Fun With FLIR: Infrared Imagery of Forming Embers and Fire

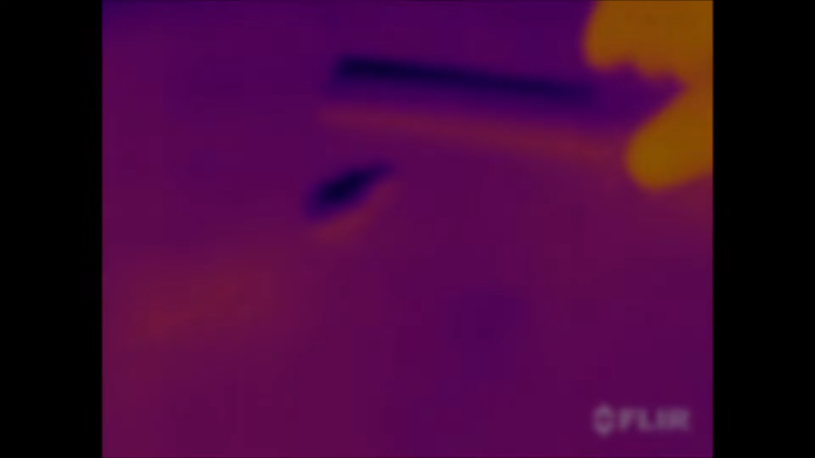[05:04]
fire roll that I haven't rolled at all.
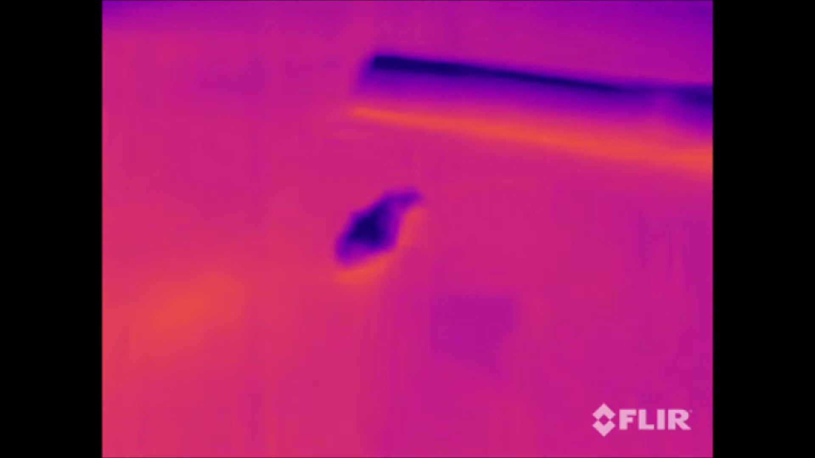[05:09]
This over here is my top board,
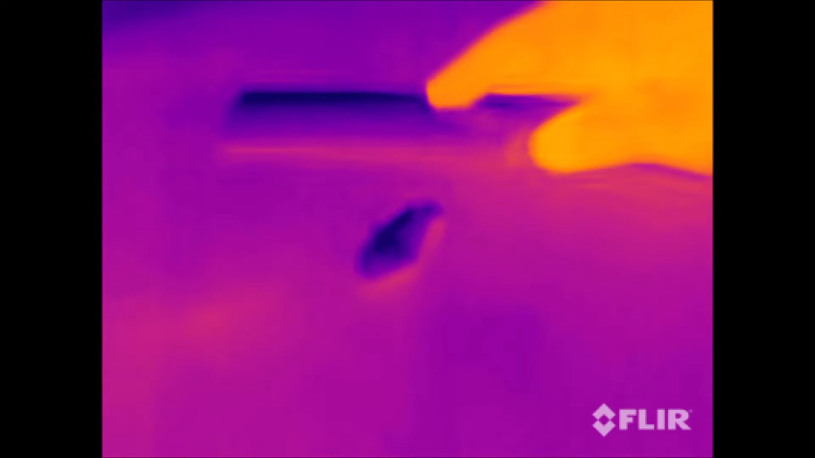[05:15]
and you can see that my hand is the warmest thing in the scene right now.
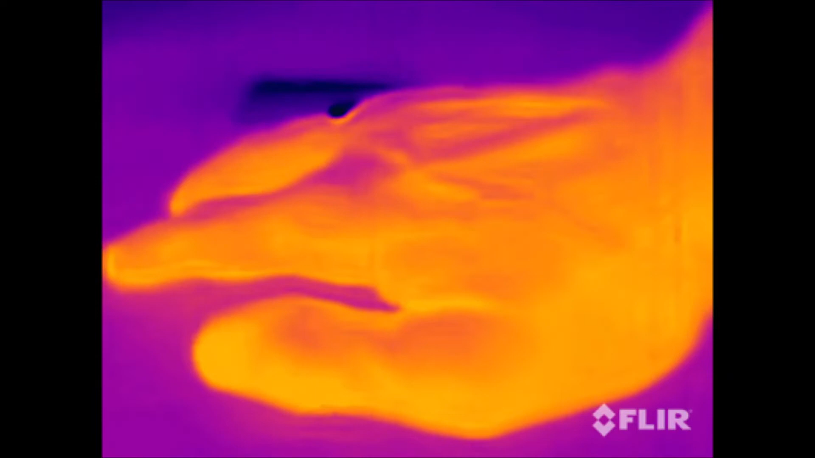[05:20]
Let's just tighten up the fire roll a bit, see what it looks like.
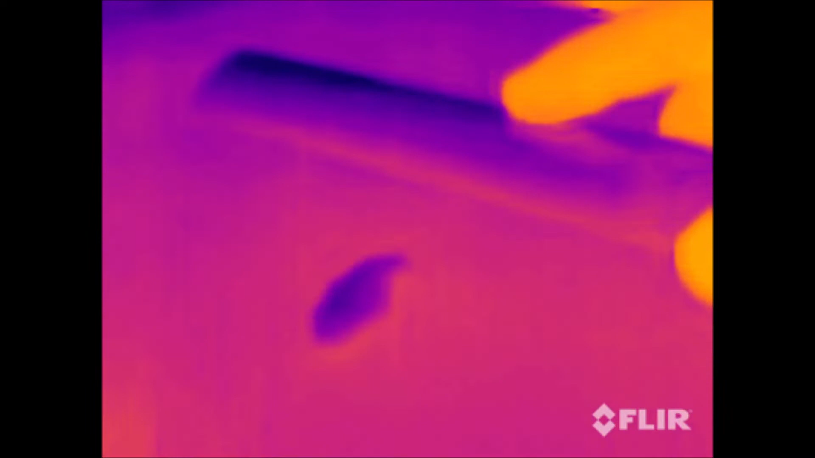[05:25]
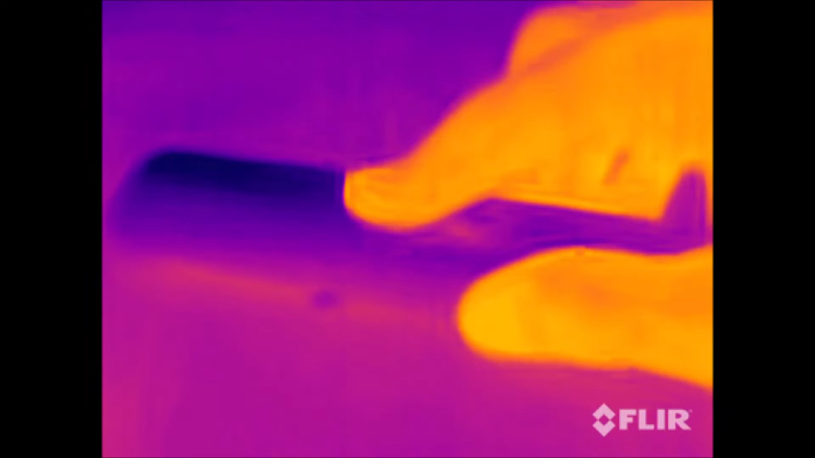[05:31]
Look at that, just tightening it up, it's starting to get warmer.
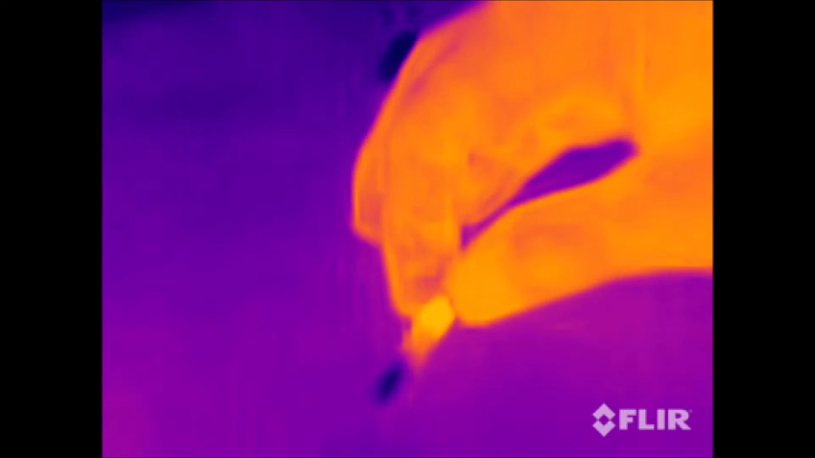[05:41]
Look at that. I'm not even trying to roll it hard yet. All right, let's get it going, see what it looks like.
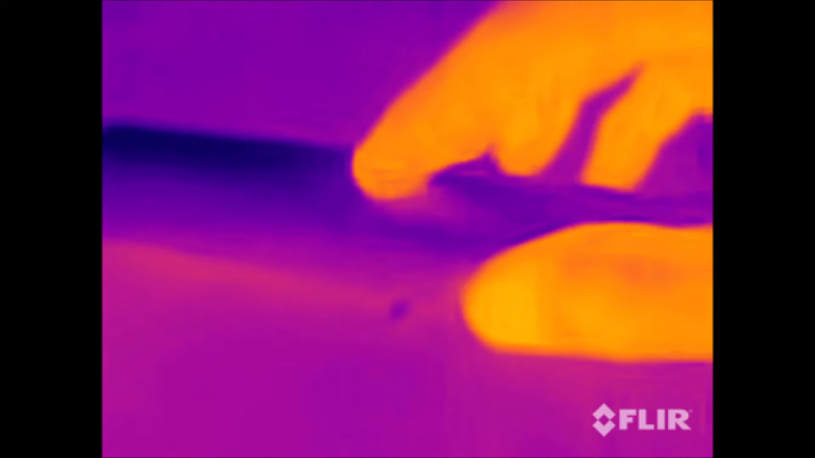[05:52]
That's just a few rolls. It's not ignited yet, but you can see it's getting hotter.
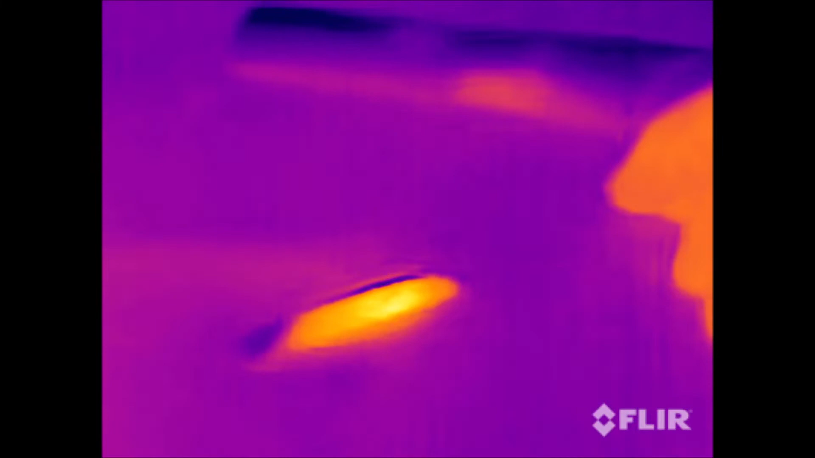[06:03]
I can feel it warmer.
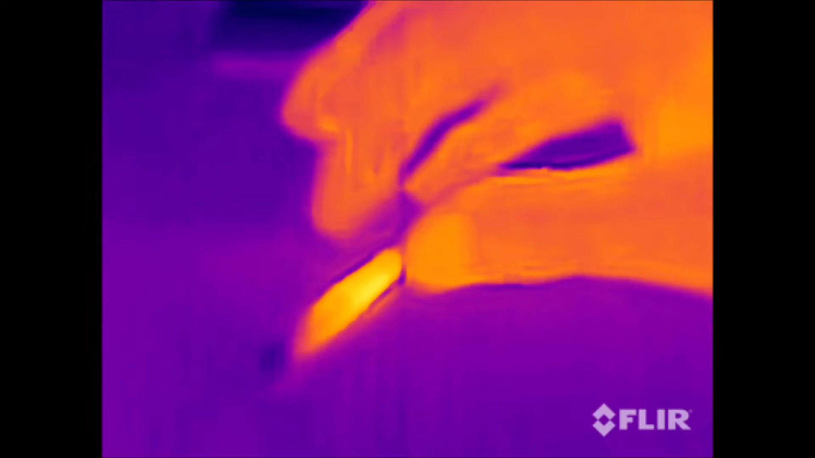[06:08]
Let's give it a few more rolls.
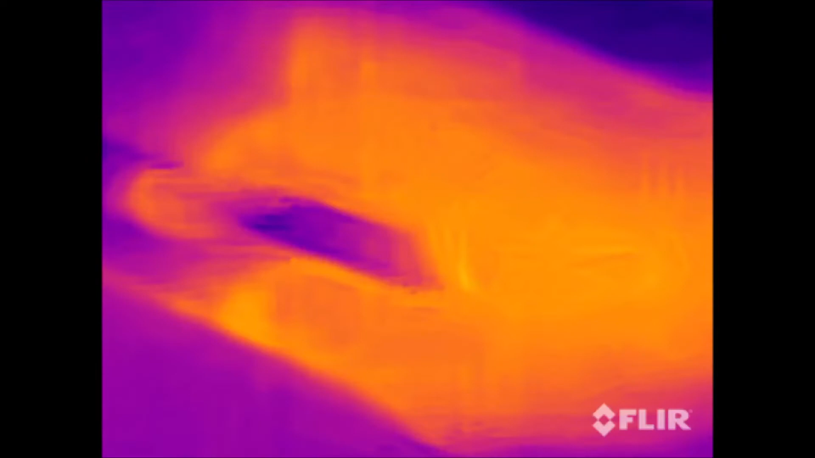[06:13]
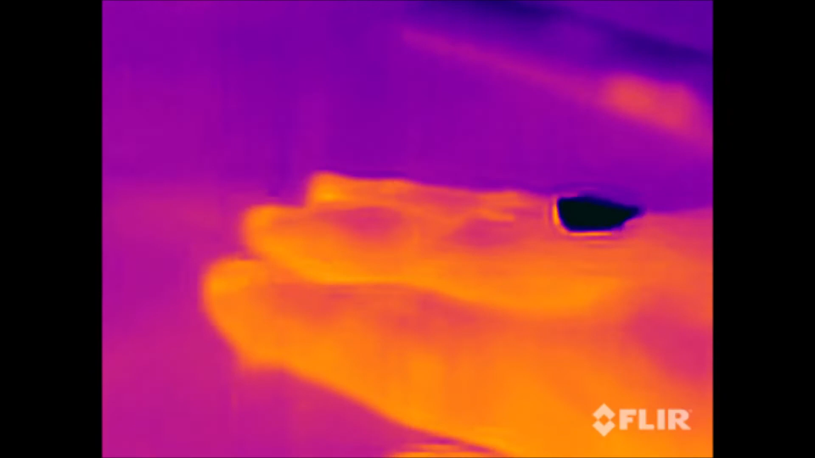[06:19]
Still not ignited, but it's getting warmer.
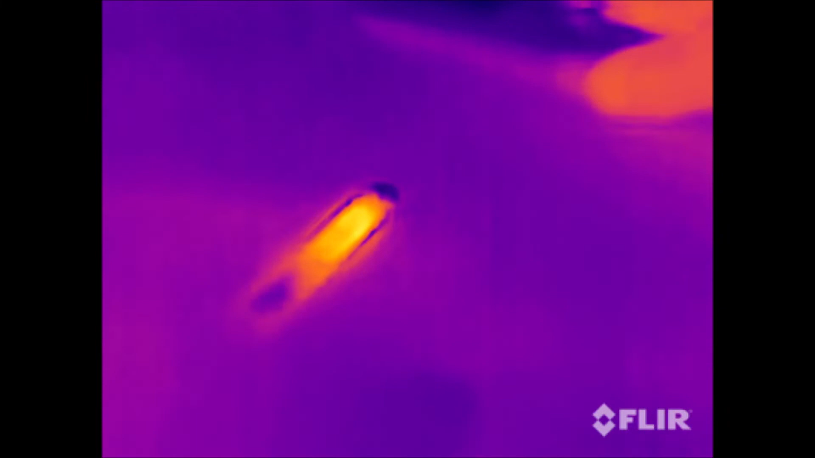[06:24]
Let's just go for it, see what it does.
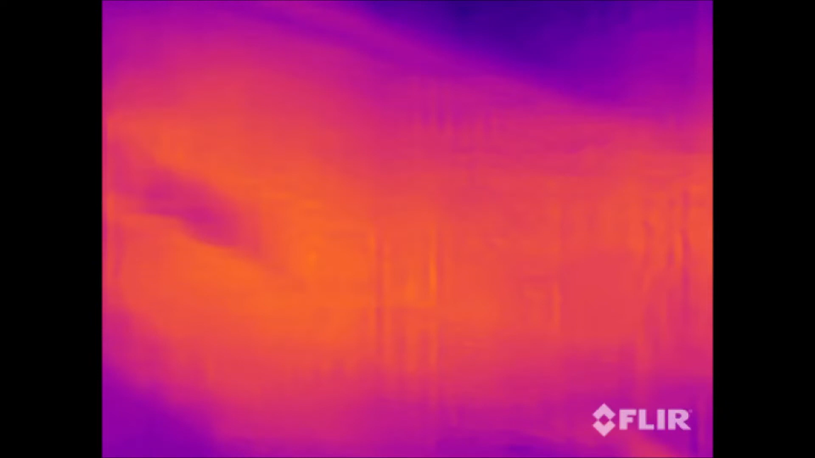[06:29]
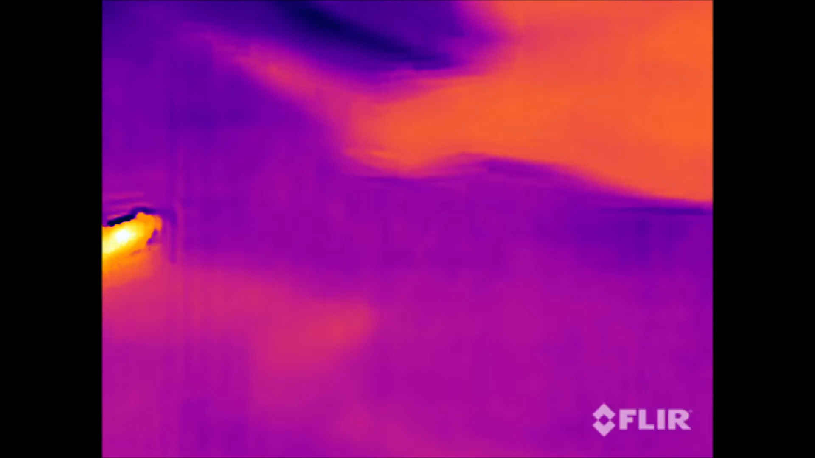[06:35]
There's an ember in there now.
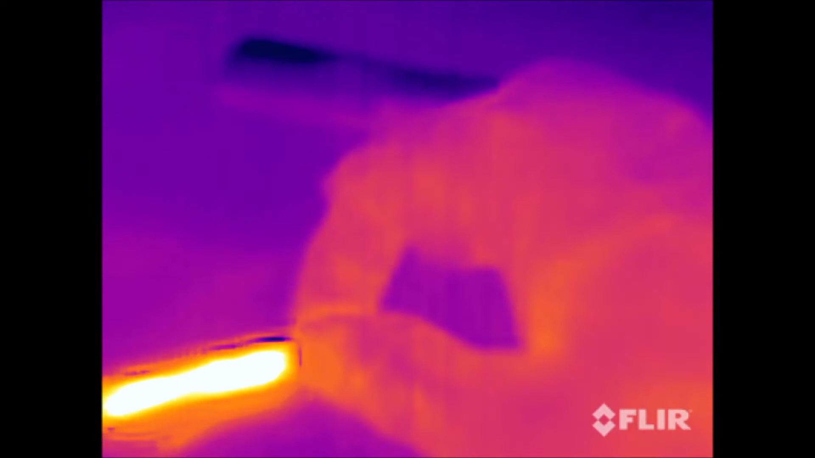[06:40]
I don't know if you can see it smoking.
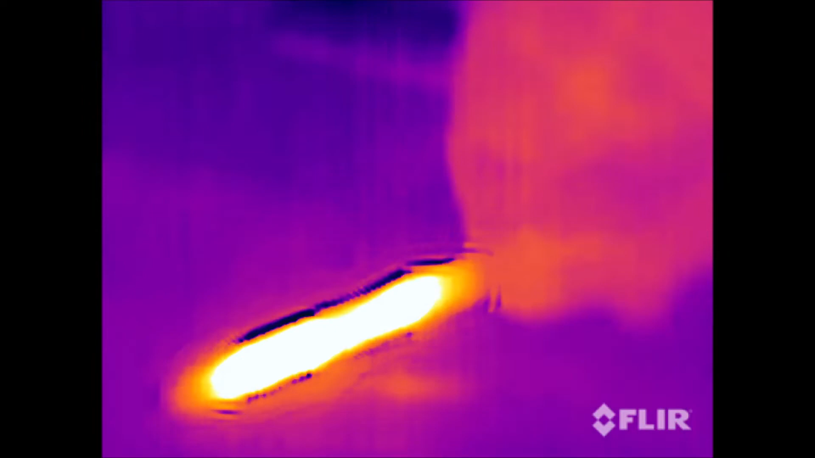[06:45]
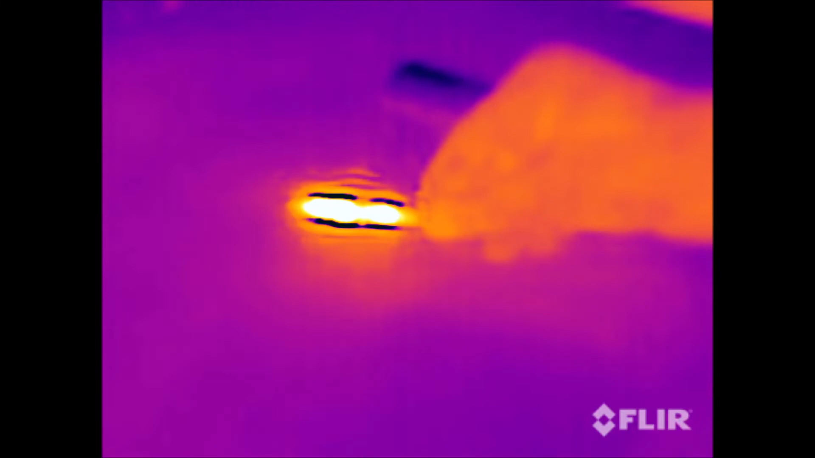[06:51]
I got two embers in there actually. It's smoking on both ends.
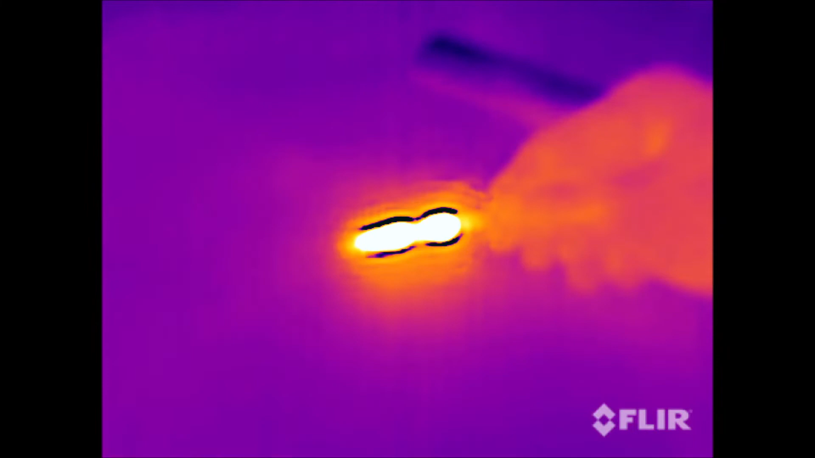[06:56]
How about that?
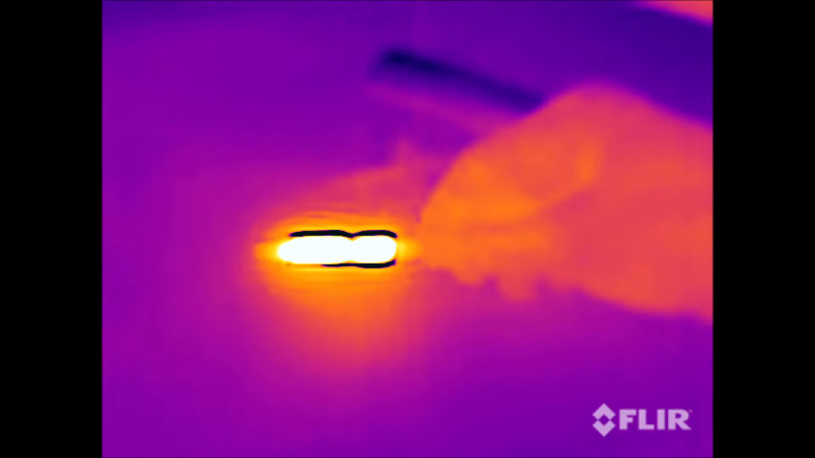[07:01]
Get back just a little bit further.
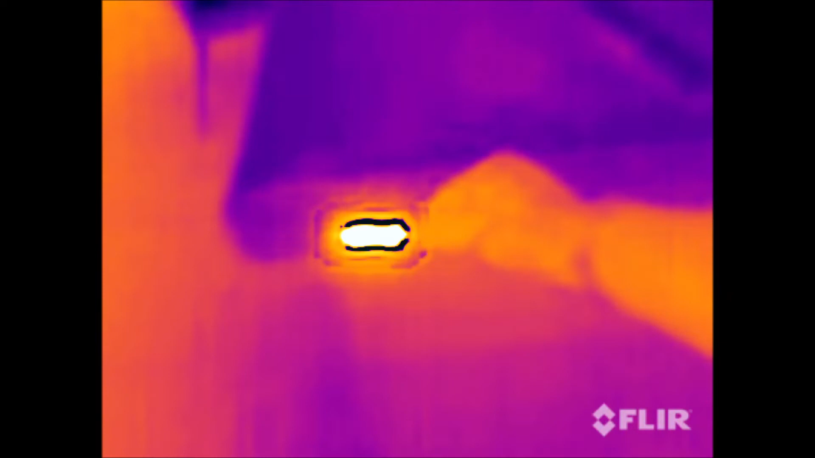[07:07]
It's the hottest thing in the scene now. How about that?
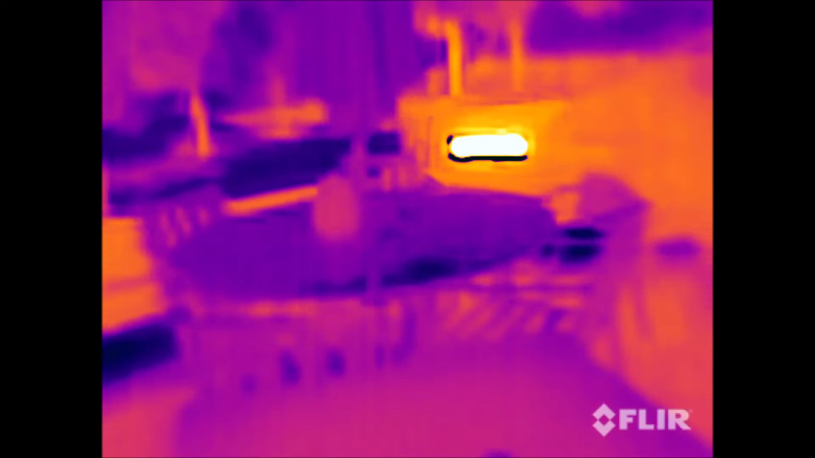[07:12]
Just a cotton and ashes fire roll.
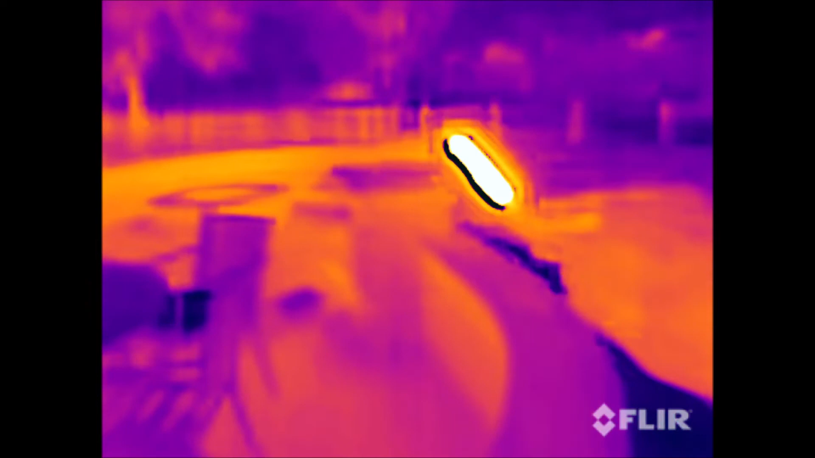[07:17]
I'm about to go put that in the fire pit. It's about to burn me.